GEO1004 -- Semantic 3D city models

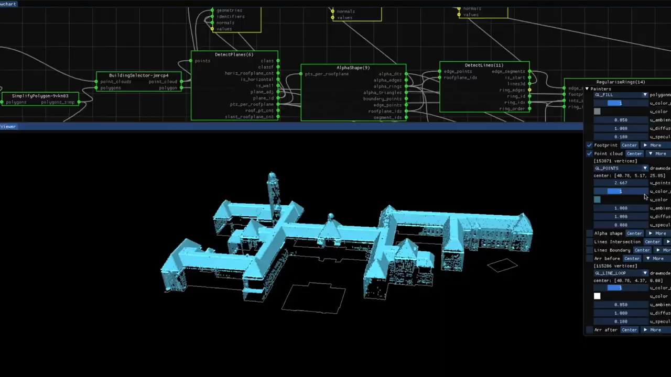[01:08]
We can also use the same LIDAR dataset and use
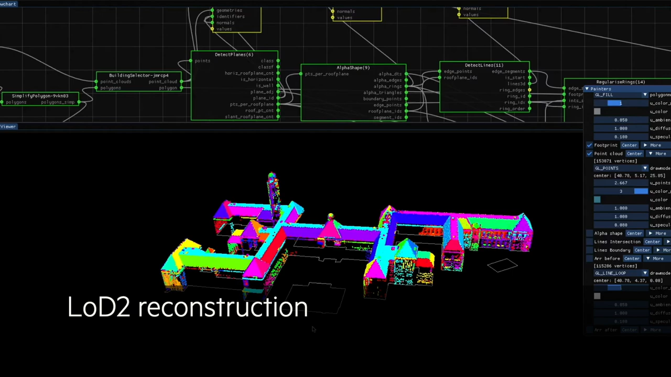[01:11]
more complex methods to recreate LOD2 models.
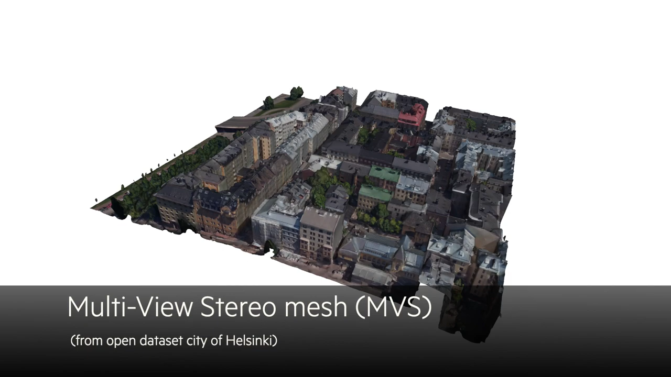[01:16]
But we can also mount cameras on the airplane and take several photos from different points of view and then use photogrammetry and dense matching of images to reconstruct a 3D city model like the one you see here.
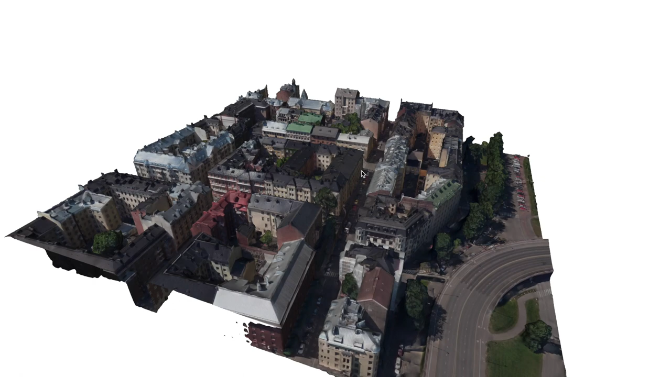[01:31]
So this is called a MVS mesh or a multi-view stereo mesh and the part that you see here is one part of Helsinki in Finland.
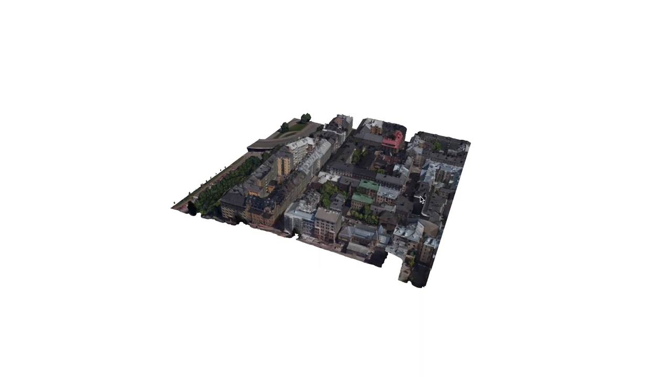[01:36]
This dataset is openly available so you can go and download it. The format of this 3D city model is a textured
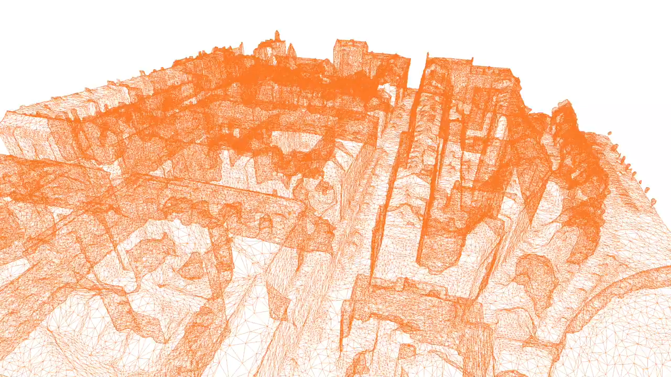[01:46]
mesh that is we have a set of triangles that you can see here in orange
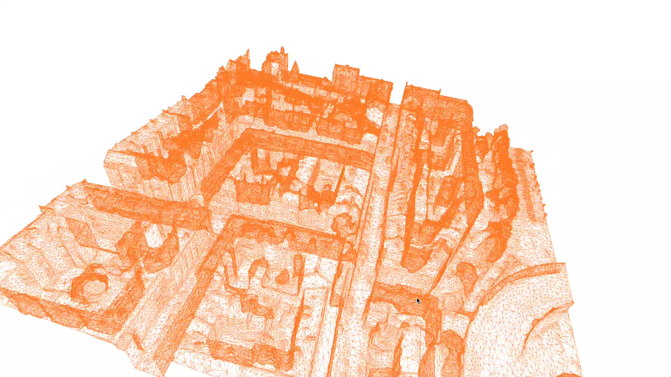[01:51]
and each triangle has a texture attached to it.
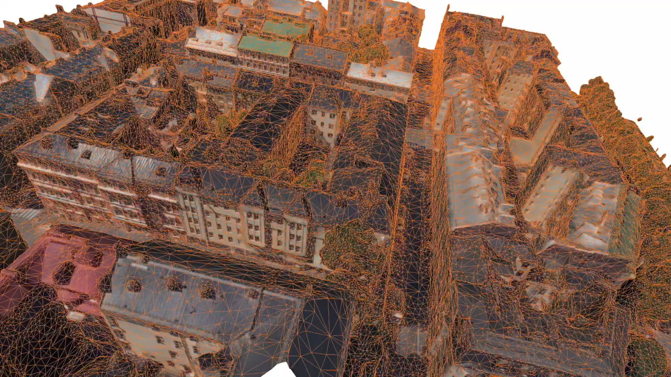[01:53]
If a human is looking at this 3D city model they can easily count the number of buildings, cars, trees or street for example.
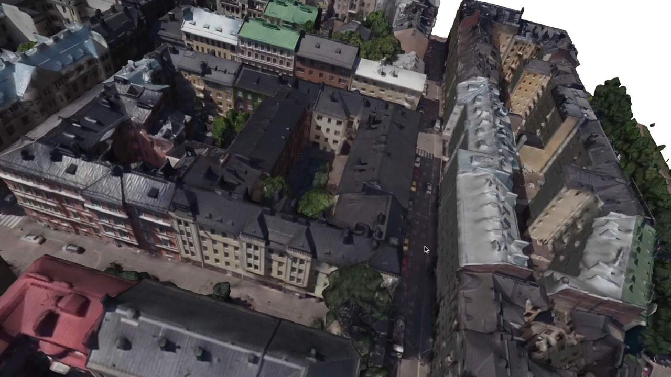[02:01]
That's because humans can easily abstract all the triangles with their textures, cluster them, analyze them and look at the topological relationship between the clusters and then they can easily detect objects.
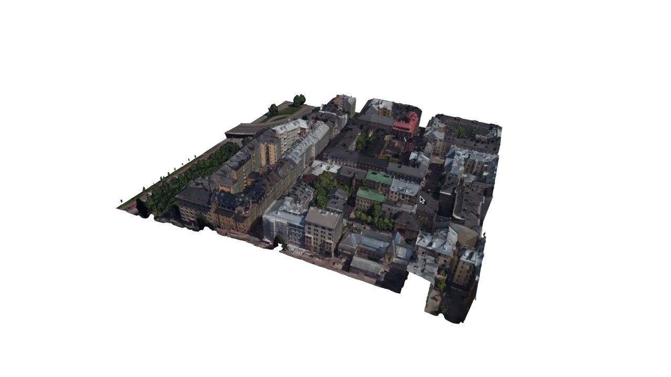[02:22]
However, for a computer this 3D city model is only formed by a series of triangles to which a texture is attached. This means that very simple queries, very simple queries for us humans to answer, are very difficult for computers to answer.
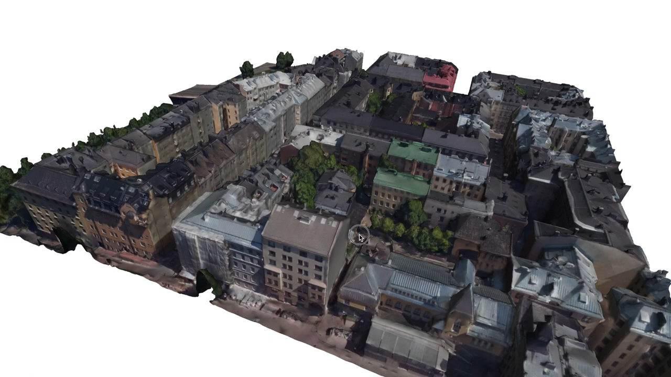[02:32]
For example, if you ask a computer how many floors does a given building have, the computer wouldn't be able to do it directly.
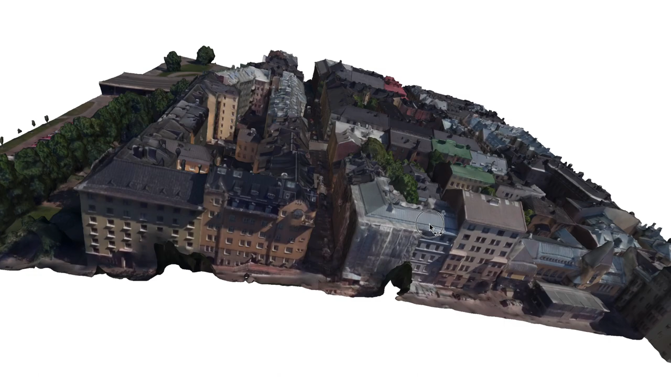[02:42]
Or how many windows does the main facade of a given building have, it would also not be possible because the computer sees this dataset as only a series of triangles.